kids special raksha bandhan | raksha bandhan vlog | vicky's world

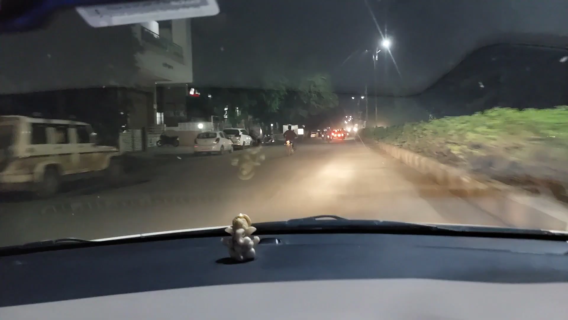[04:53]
यह जो बाइक वाला जा रहा है ना हाई ने इतना जोर से बाइक निकाली ना यहां से यह जो दिख रहा होगा आपको यह जो जा रहा है ना यह वाला
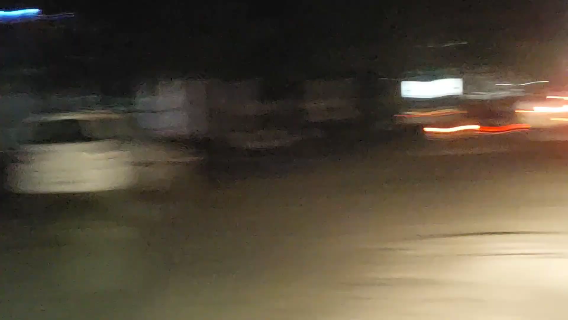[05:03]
इसने जोर से
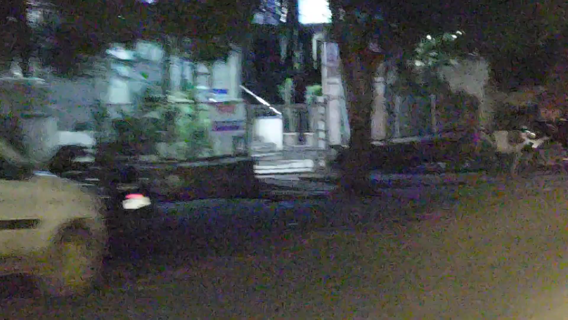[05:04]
बाइक निकाली ना पता नहीं भाई क्या इतनी जल्दी यह लोगों को देखना भी नहीं है आजो बाजो मे
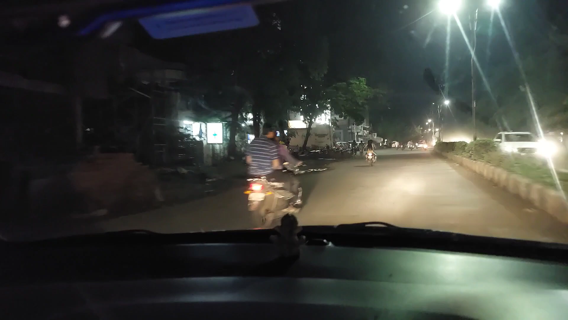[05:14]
भाई ऐसा मच चला व्यार गाड़ी है अपन लोग अकेले नहीं चल रहे है न रोड़ पे और भाई ट्राफिक रूल्स फॉलो करो